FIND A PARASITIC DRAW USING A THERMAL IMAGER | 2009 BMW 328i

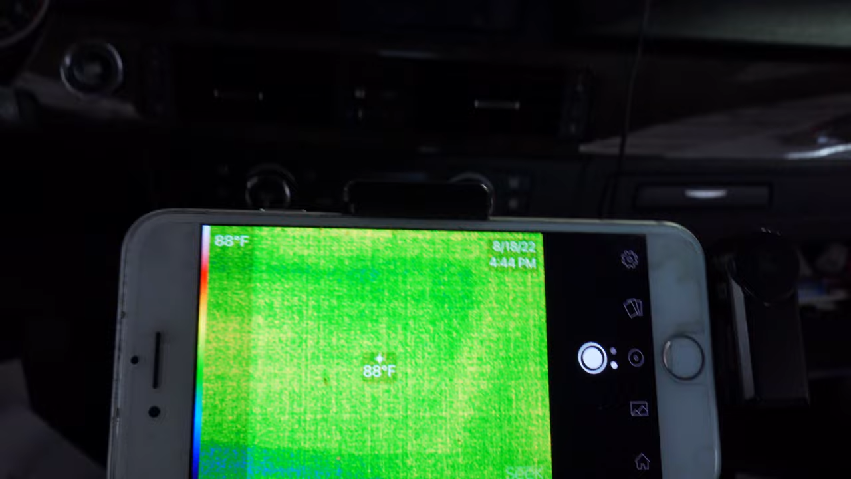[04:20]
On screen: spot 88°F
the shifter can't possibly be hot I'm waving
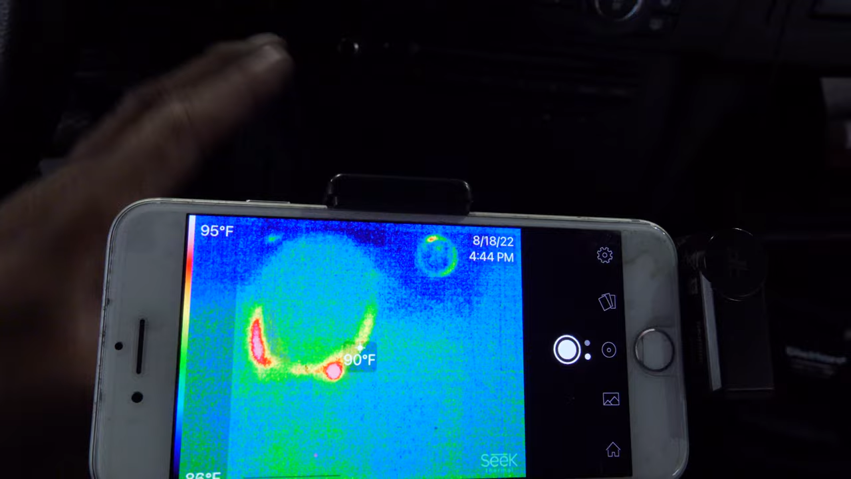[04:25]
On screen: scale top 95°F
at it you know what that is we already explained it that is reflective
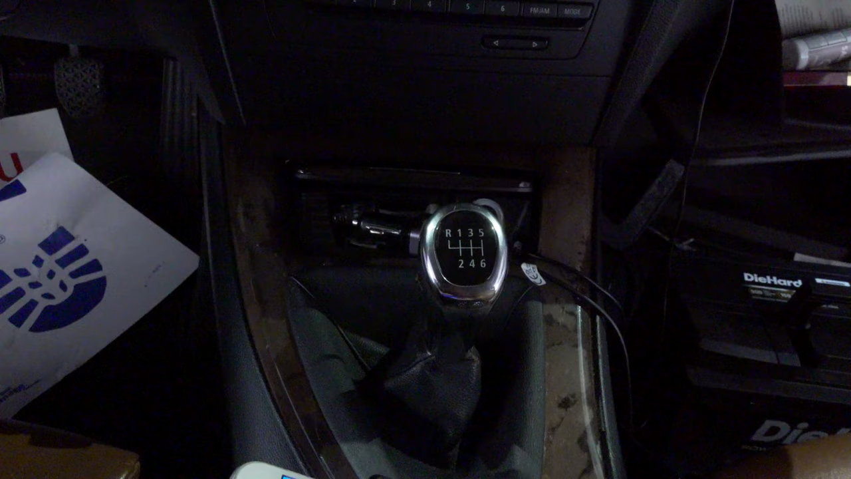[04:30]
material let's take a look at this controller here got
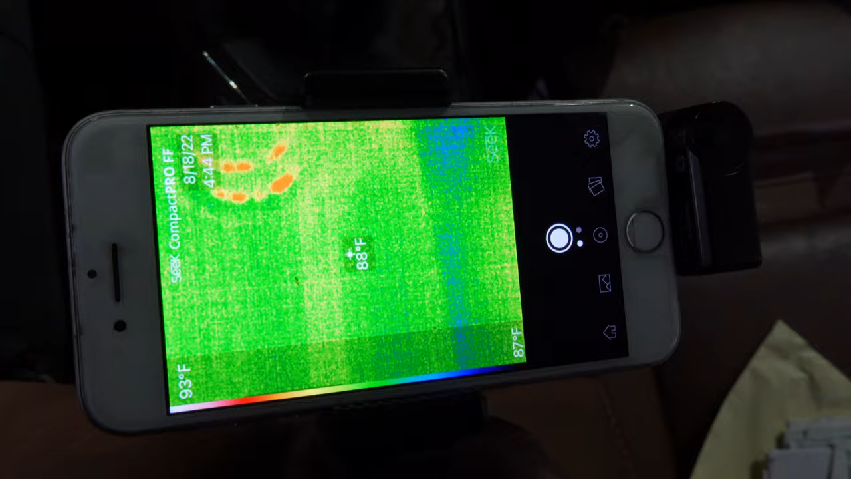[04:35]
On screen: spot 88°F
nothing nothing at the HVAC module
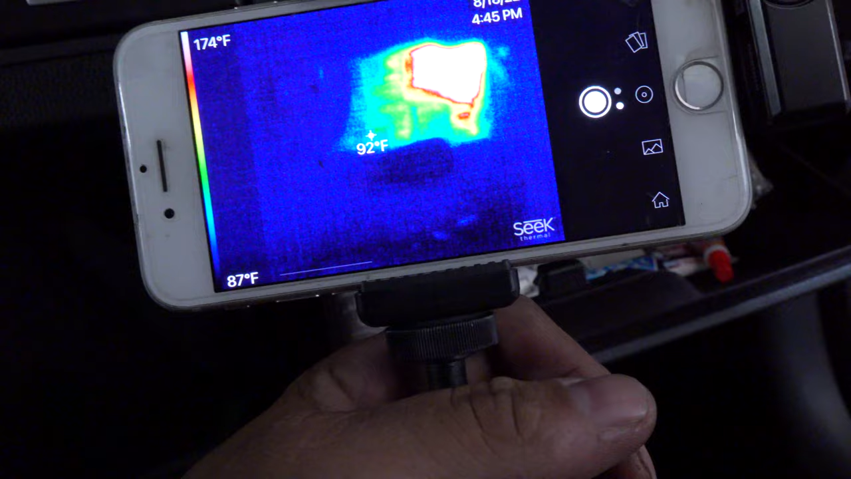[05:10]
On screen: spot 92°F, scale top 174°F, scale bottom 87°F
something is on something is big time on 160 degrees
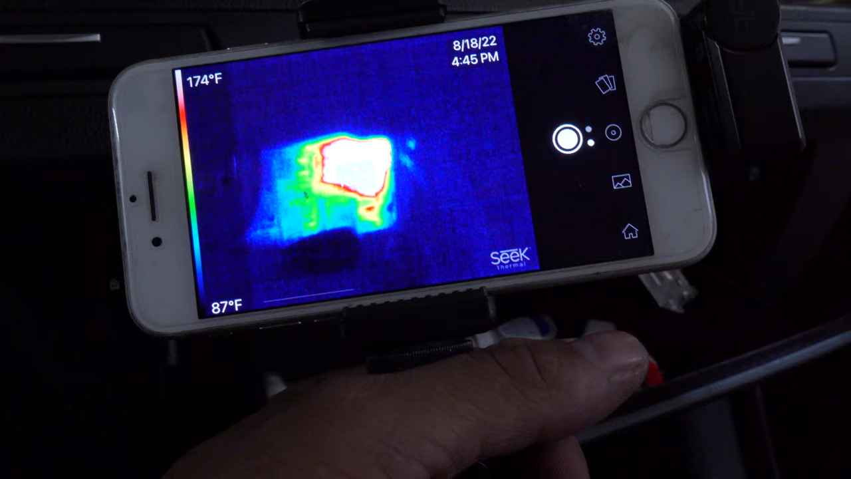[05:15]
On screen: scale top 174°F, scale bottom 87°F
I saw at one point there there are let me see I'm gonna put a flashlight here
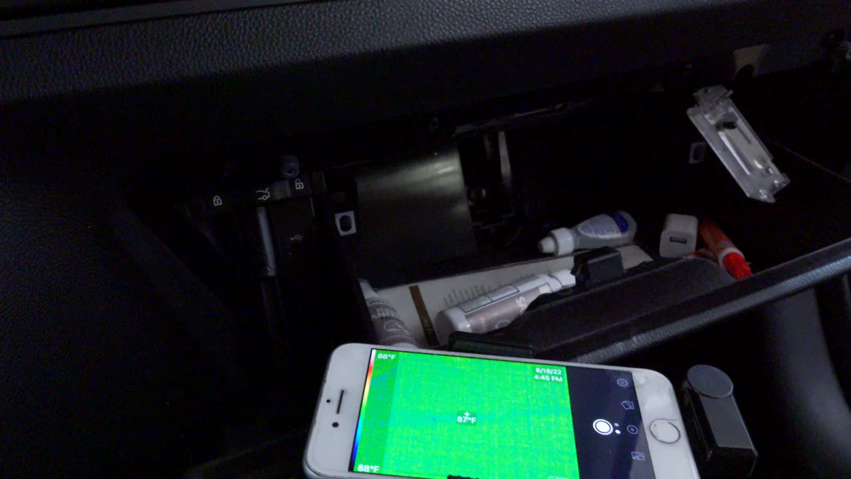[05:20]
oh there's some big fuses over there
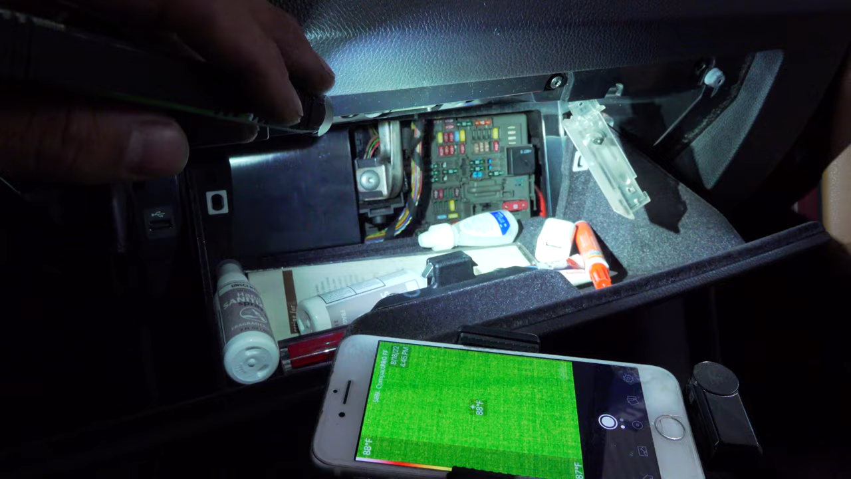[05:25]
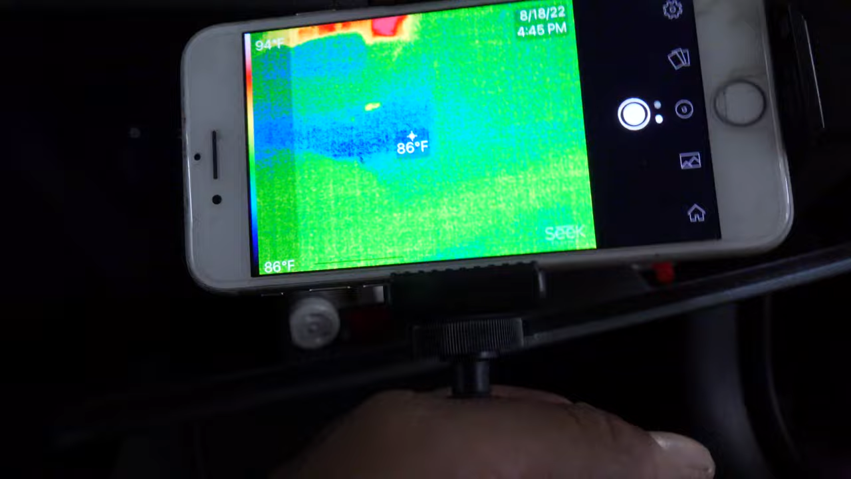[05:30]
On screen: spot 86°F, scale top 94°F, scale bottom 86°F
am I gonna stop everything and just uh
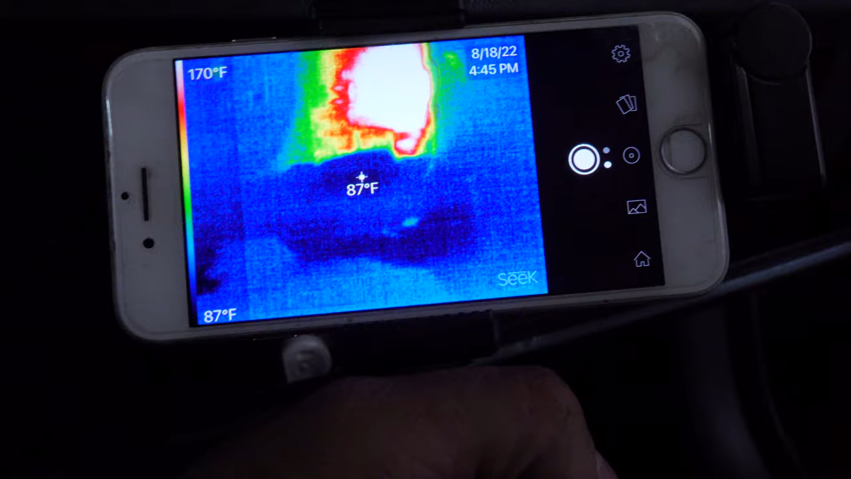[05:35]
On screen: spot 87°F, scale top 170°F, scale bottom 87°F
focus on that I don't think I am I'm gonna keep scanning the vehicle because our
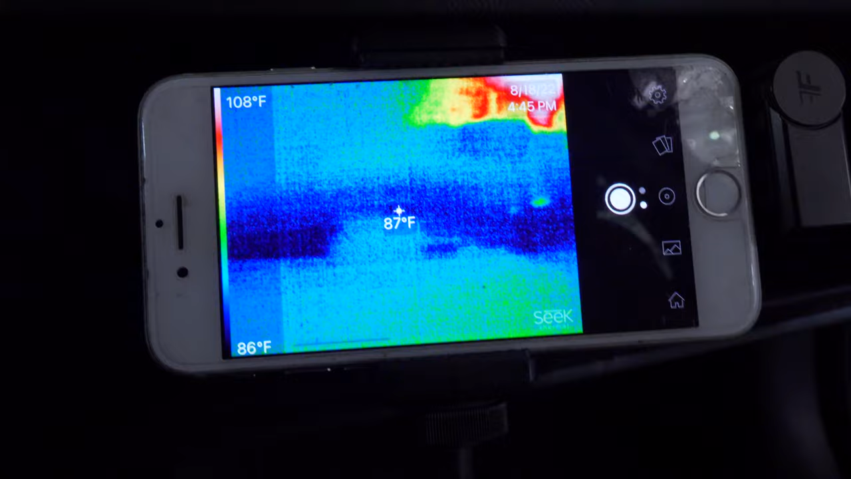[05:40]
On screen: spot 87°F, scale top 108°F, scale bottom 86°F
fuse yeah sure our fuse is hot but what component is it let's see
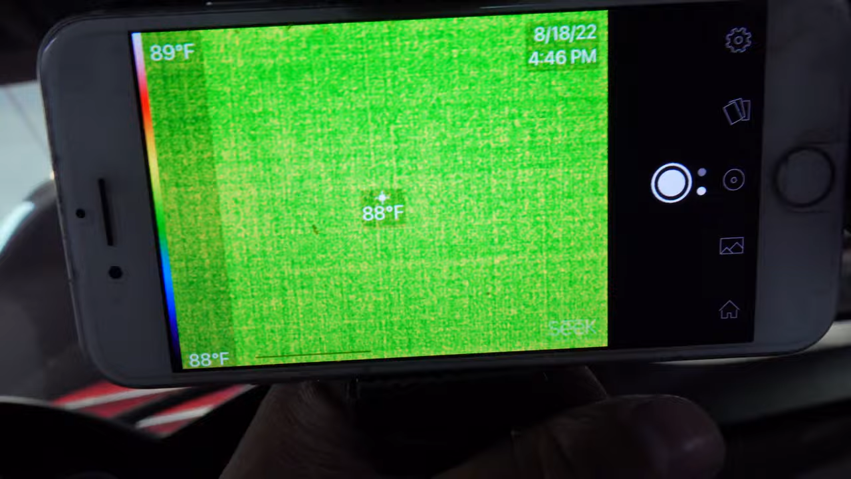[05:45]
On screen: spot 88°F, scale top 89°F, scale bottom 88°F
we got big fuses so it must be a big amperage our mirror
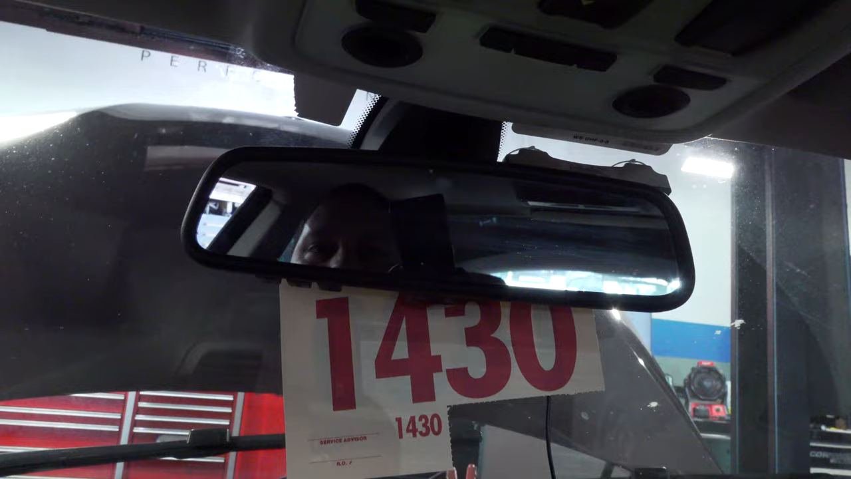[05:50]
heated mirror oh that's reflection guys let's not get fooled by that again
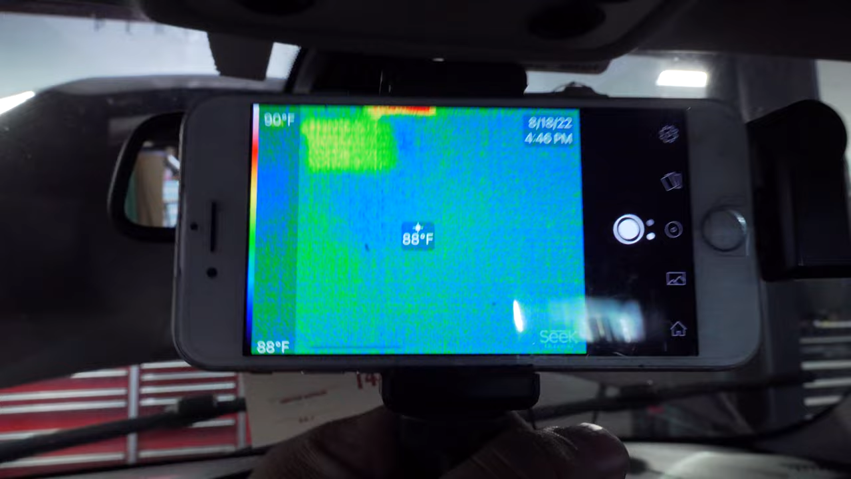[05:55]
On screen: spot 88°F, scale top 90°F, scale bottom 88°F
that is reflective it's a mirror but it is not hot
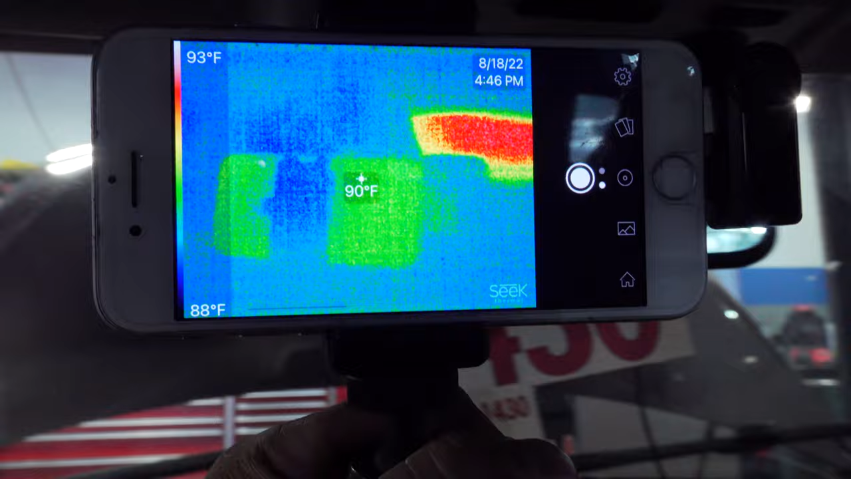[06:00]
On screen: spot 90°F, scale top 93°F, scale bottom 88°F
if you look at it at a different angle there's no heat
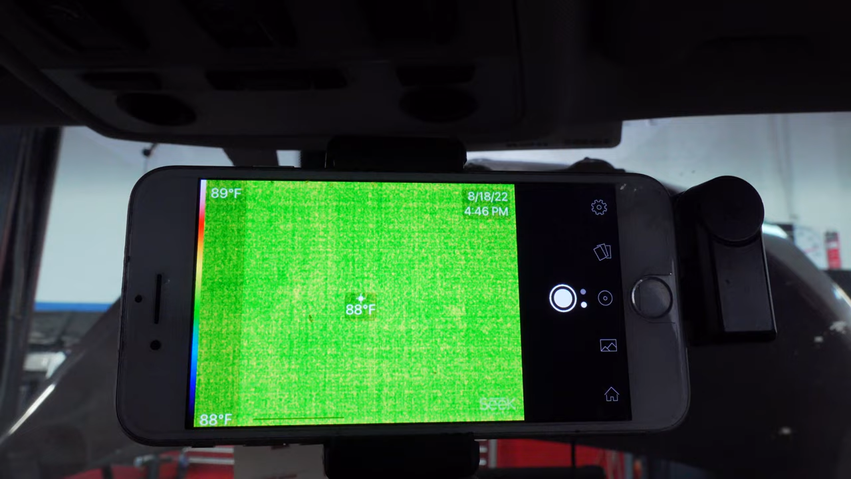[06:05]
On screen: spot 88°F, scale top 89°F, scale bottom 88°F
over there but if I move my hand in front of the mirror you
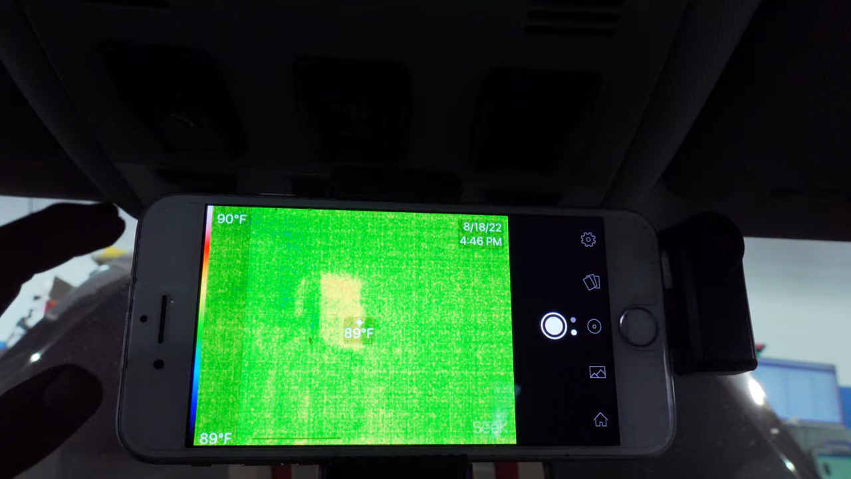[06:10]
On screen: spot 89°F, scale top 90°F, scale bottom 89°F
can see my hand on the reflection so now that I've stressed that enough we're gonna keep moving our overhead panel is nice and clean